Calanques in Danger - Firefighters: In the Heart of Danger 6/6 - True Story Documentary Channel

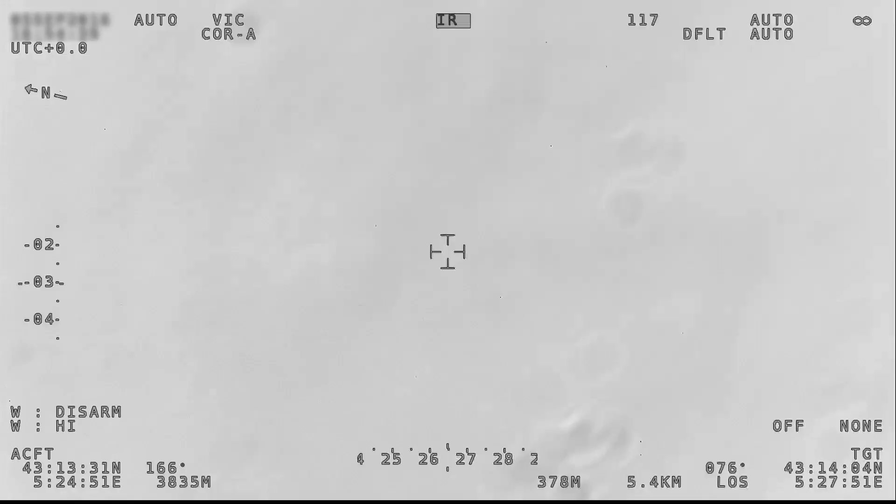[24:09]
Horace's thermal camera allows us to understand what's happening.
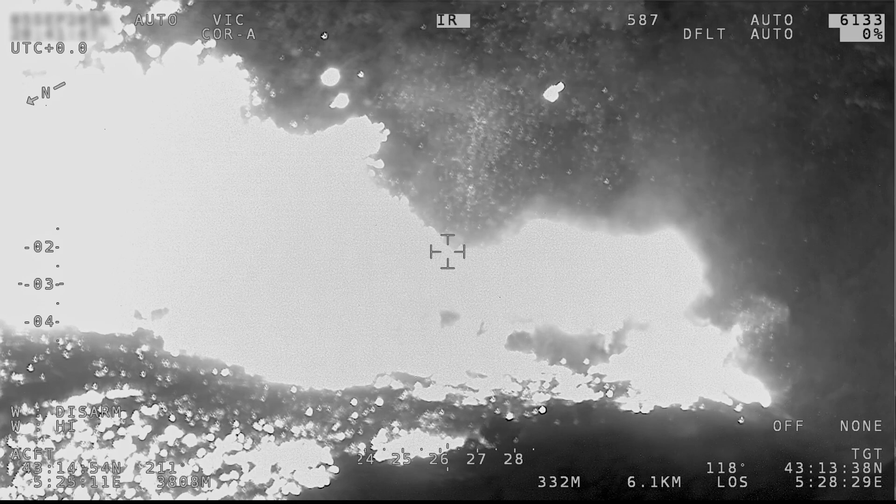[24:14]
The wind pushing the fire is a terrible force of contamination. The glowing embers fly through the air and ignite new sources.
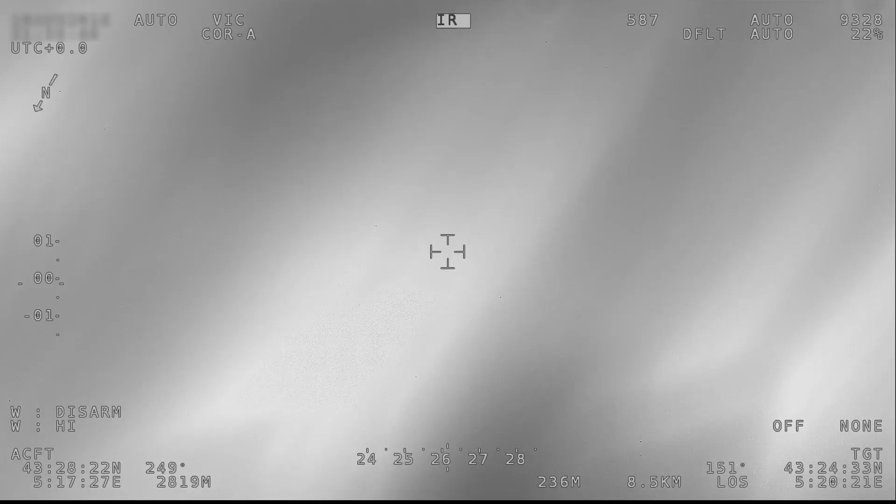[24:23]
Firefighters call this phenomena, jumps.
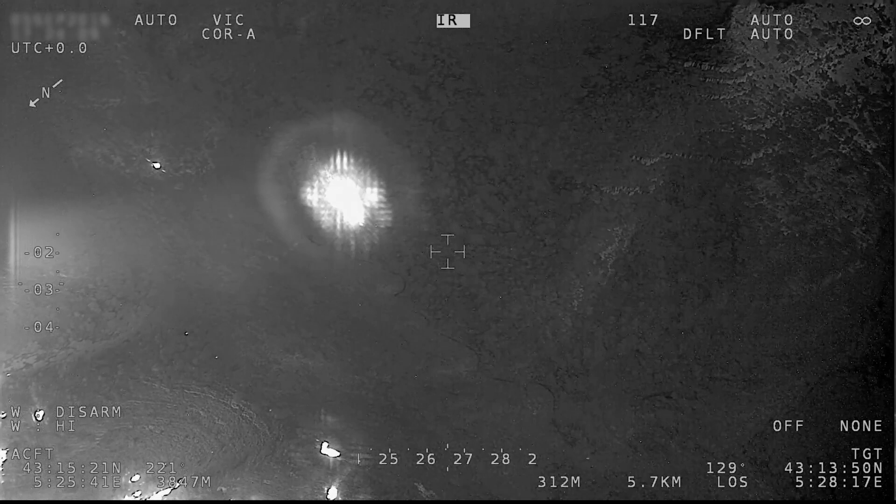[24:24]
Due to these jumps, the fire multiplies.
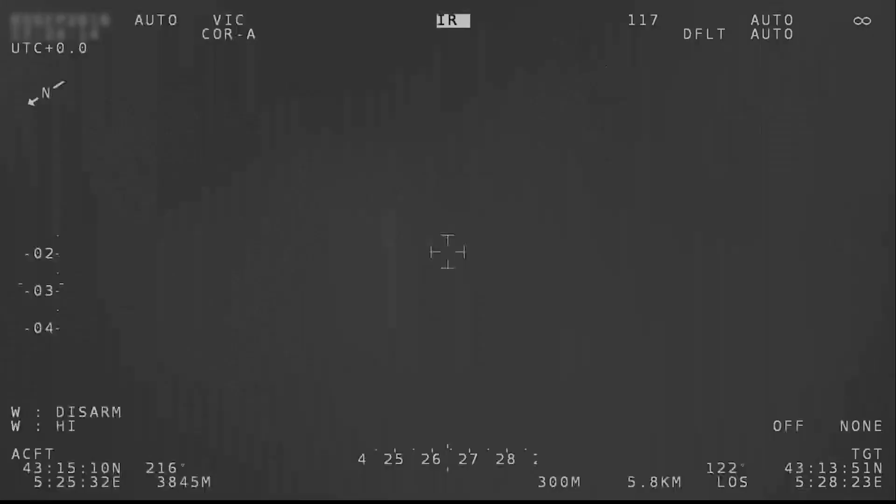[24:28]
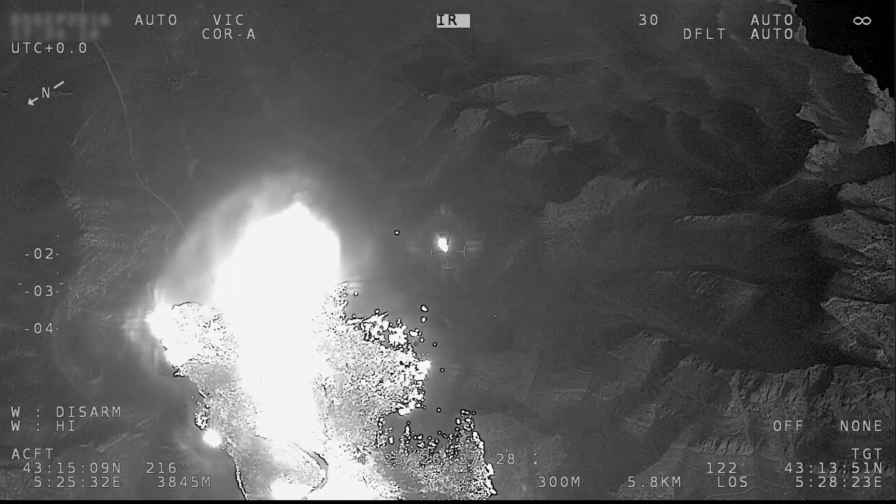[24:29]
In the valley of Chalambron, a new source of fire has just appeared,
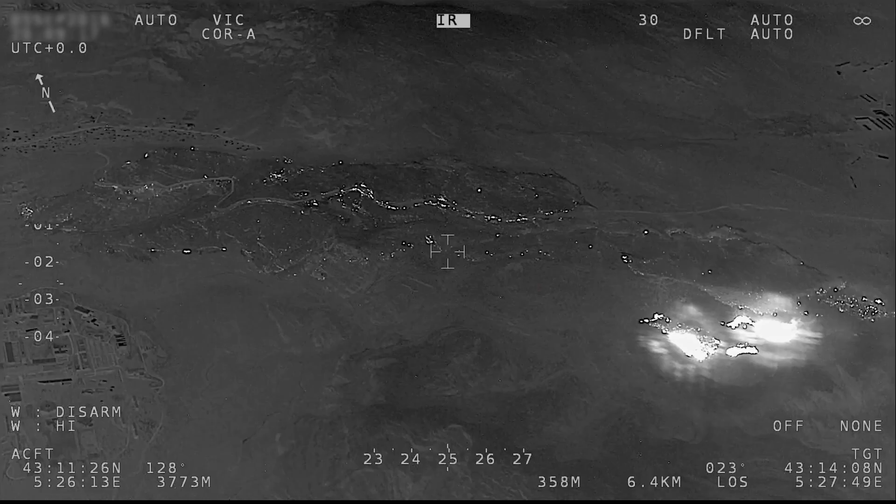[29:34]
The only path left for the fire is to the south, where it still consumes the pine forests. But the peaks here are rocky and the flames have little fuel to regain strength.
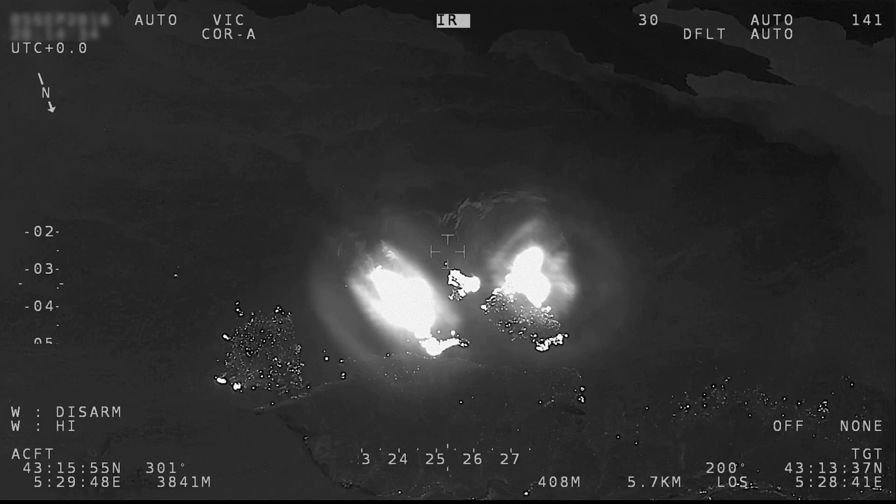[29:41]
Trapped in two limestone cirques, the fire is dying.
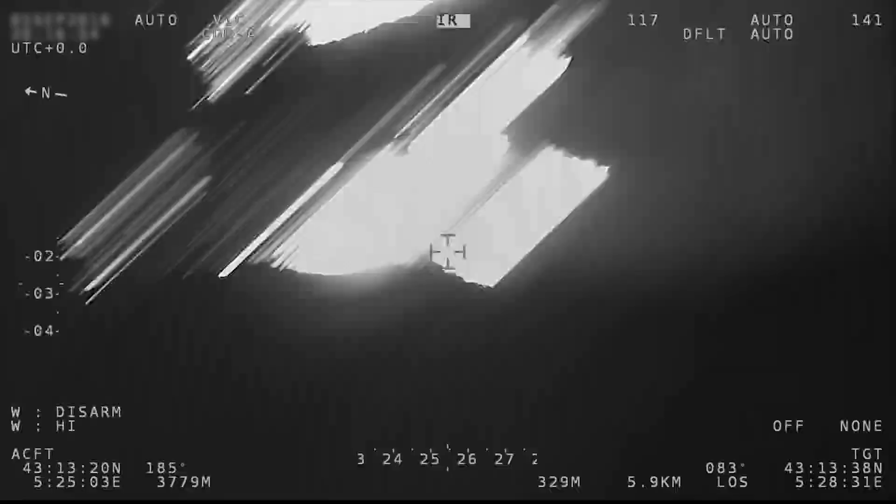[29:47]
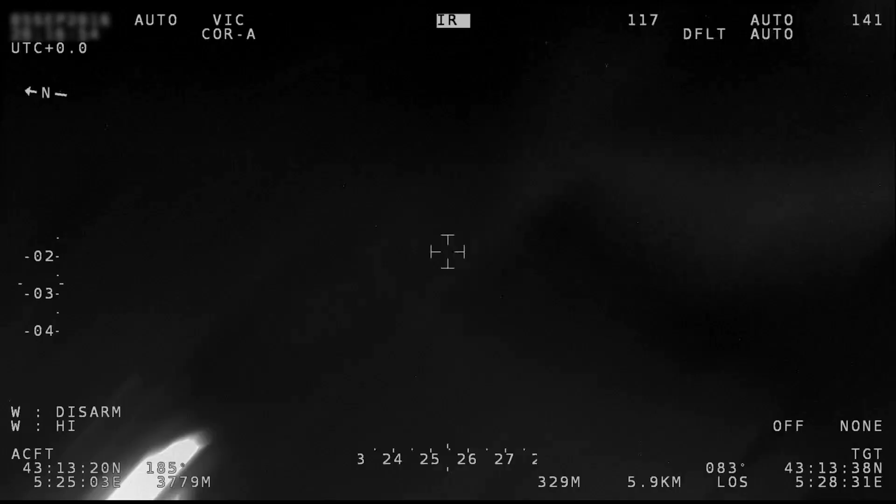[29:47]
This strategy envisaged by the fire department four months earlier works wonders.
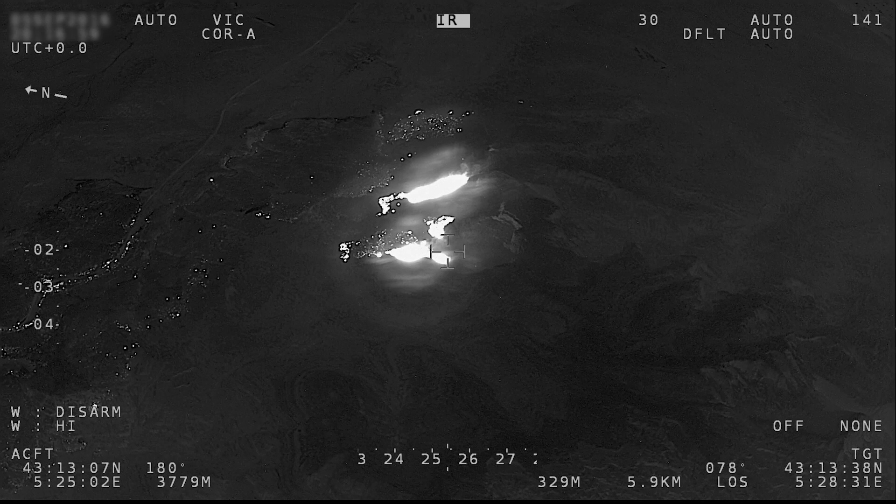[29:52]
The beast is on its knees.
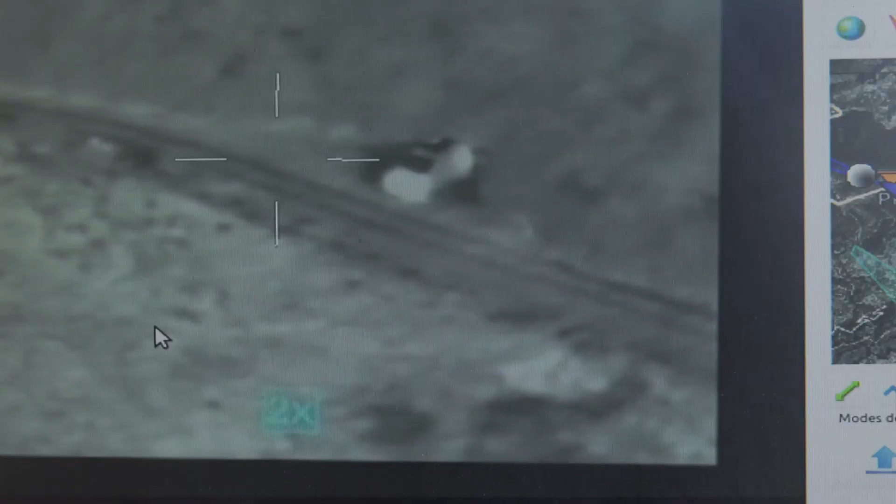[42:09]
These are hotspots after a fire, which can remain for two days.